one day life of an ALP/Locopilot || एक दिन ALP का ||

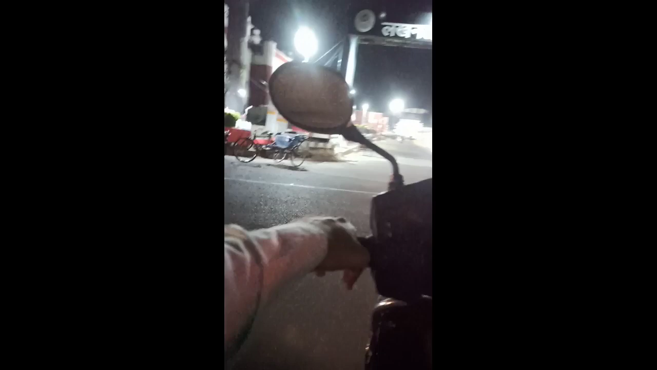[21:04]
ये लखनऊ में एंट्री कर रहा हूँ जंक्शन पर मैं,